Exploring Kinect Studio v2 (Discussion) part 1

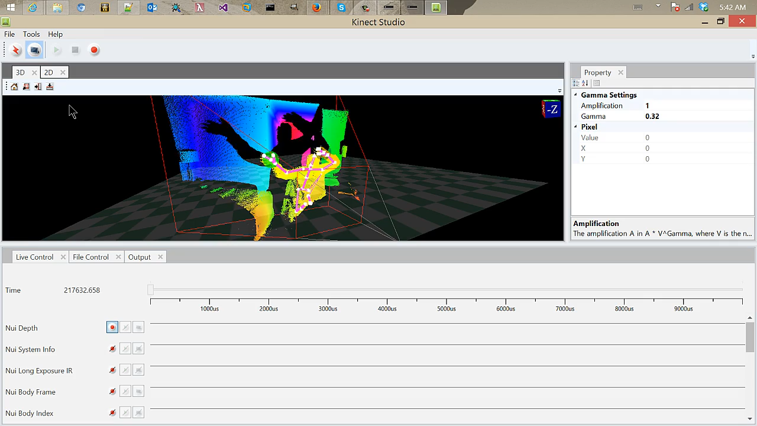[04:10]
But it's going through the Kinect Studio application.
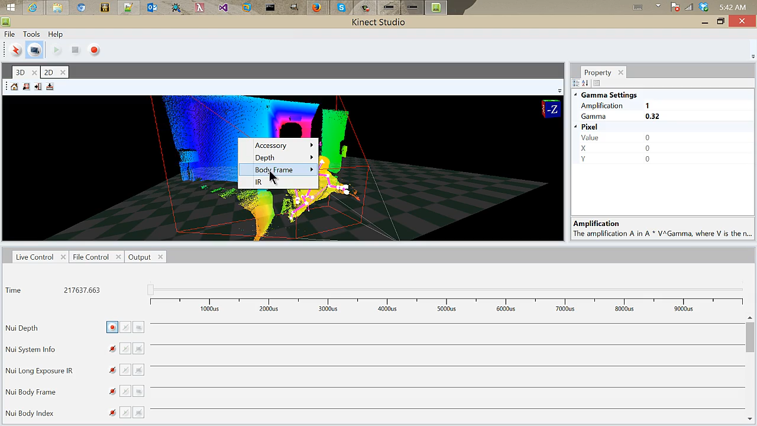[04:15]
Notice here in the Kinect Studio application, I can come over here and choose different body depth. I can choose a body orientation. You'll see little arrows point up here. You barely see it here, but it's like right here. You see these little arrows pointing up that shows my bone rotation.
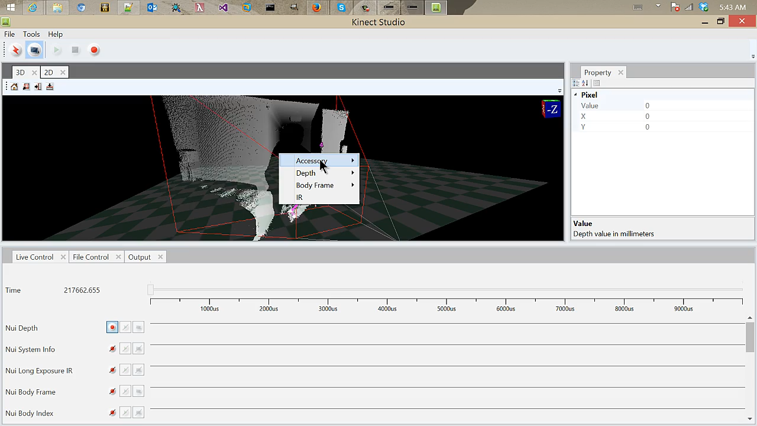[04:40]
I can choose the view from the Kinect system. I can also choose to use this weird, funky surface point cloud. And let's see what else can we do here. A texture surface. I choose the infrared. Kind of spooky on this view, right?
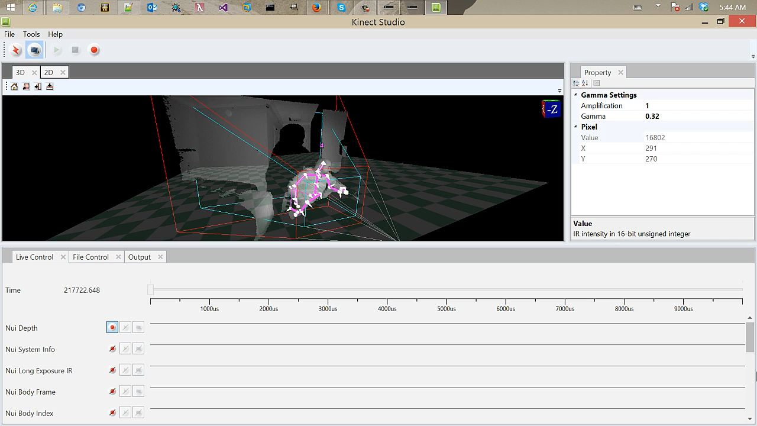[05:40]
Another thing you can do down at the bottom of Kinect Studio is you can choose which one of these feeds of data that you might want to record. So maybe you want to record the infrared feed. Maybe you want to record the depth feed. Now the color feed right now, I don't think there's an option here to select for the, oh, there's the color settings. Oh, no, these are settings. Oh yeah, there's the new color. Sorry. And so on and so forth. All right, so with this connected, I can turn my application on.
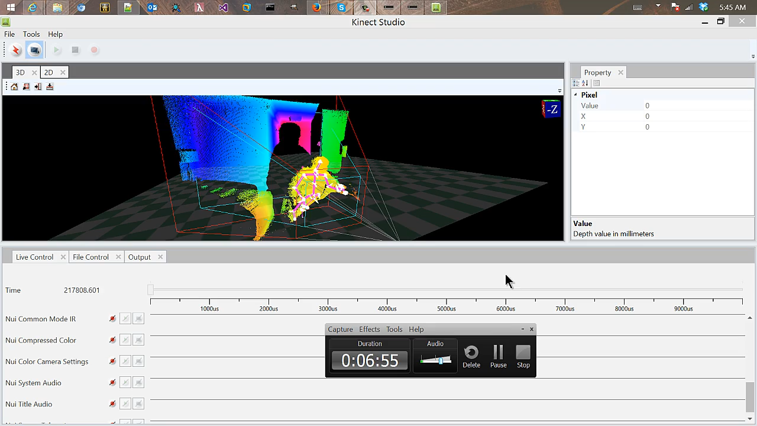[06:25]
So here I can turn off the Nui
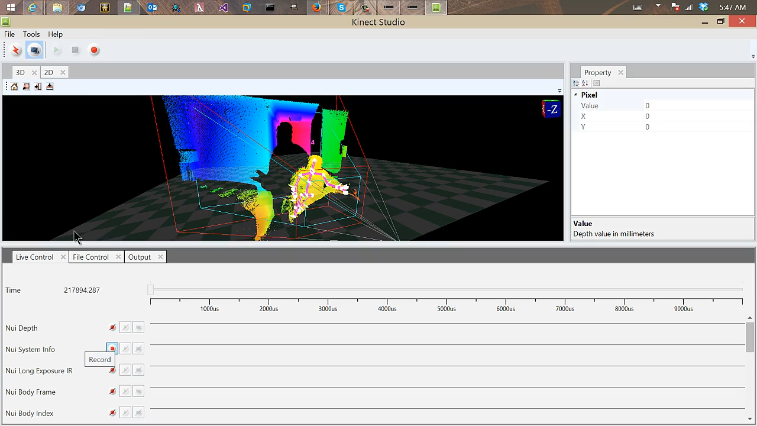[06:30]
system info and some other feeds that I don't need for my application. And by clicking on those, that opens up my record button here.
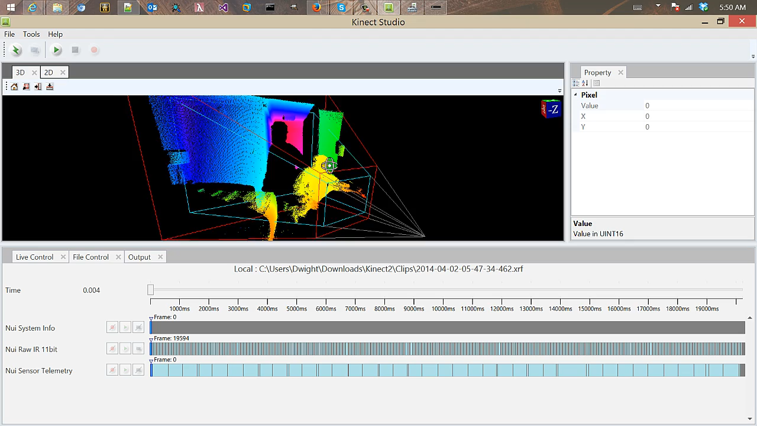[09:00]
give a nice little 3D feel of the environment that I worked in. I can click on different frames here, catch a frame with my hand up, both hands up.
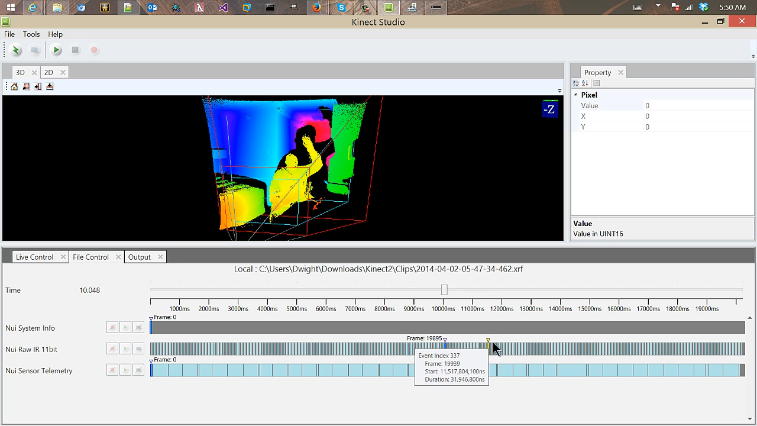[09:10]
I can switch this to infrared mode and figure out what the infrared intensity values are of my hand of a particular pixel.